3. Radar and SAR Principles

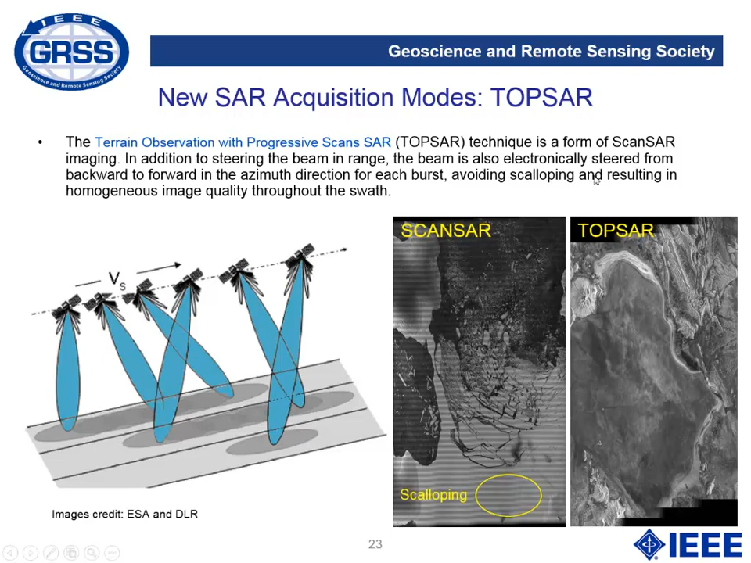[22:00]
this kind of variation on the reflectivity of the image. The big advantage of the top SAR mode is that the image quality is better than with its previous version, the scansar. If we look at the SAR image, we'll see that there are some distortions. We are used to look at the wall with optical images. In practice, our eyes are an optical sensor. This will be, for instance, a Landsat optical image over the area of Barcelona and its equivalent SAR image.
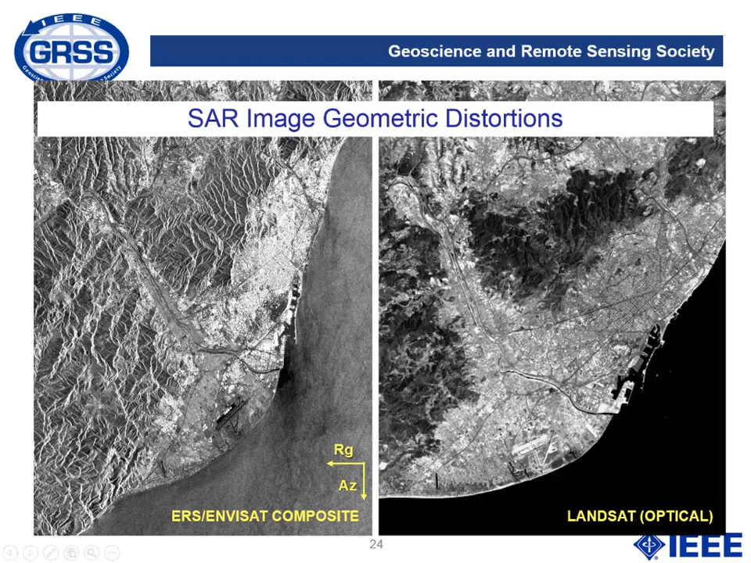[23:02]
which means that things brighter on the optical side can be black or less, almost invisible on the electromagnetic side, and just the contrary. Another feature that can be seen is that the different mountains seem tilted towards the radar. Now we are going to explain why. The ascend is projected to what is known the slant range geometry. Then the ascend features are ordered in the image in increasing ranges. This is in increasing distance to the radar. We have different phenomena. The first one is the foreshortening.
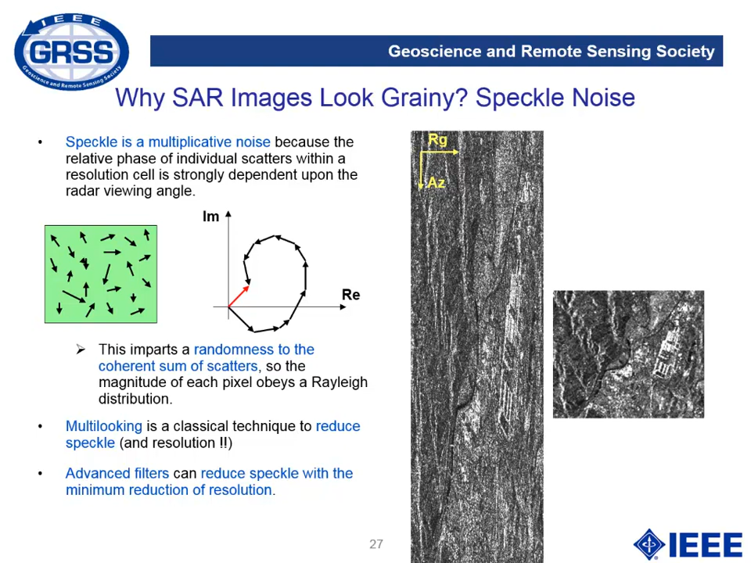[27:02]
The only way to reduce this noise is by using what is known as multi-looking, which is basically an averaging of pixels. Anyway, there are advanced filters that can reduce speckle but at the same time trying to minimize the loss of resolution.
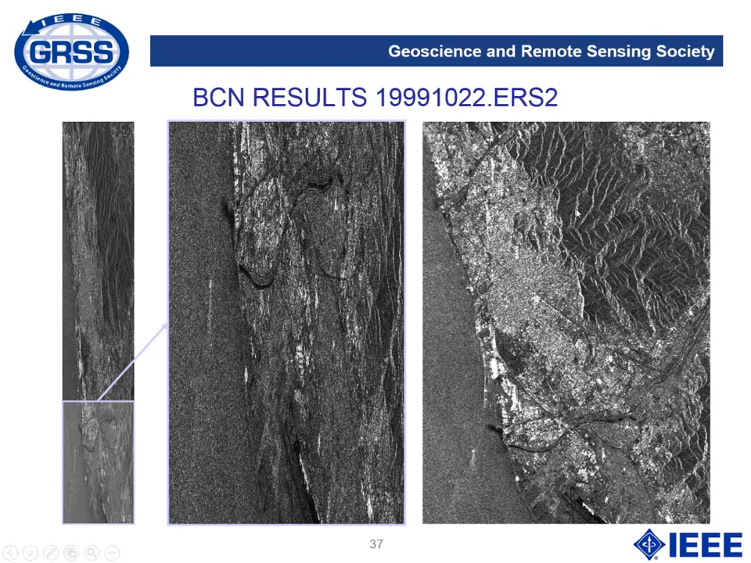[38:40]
image as the different slopes of the mountains appear compressed towards the radar. With brand new satellite, we can obtain extremely high resolution data. In that case, this is an example of TerraSAR high resolution spotlight data. In that case, we have combined three different images taken in three different days. 12 January 2008, 21 December 2007 and 1 January 2008.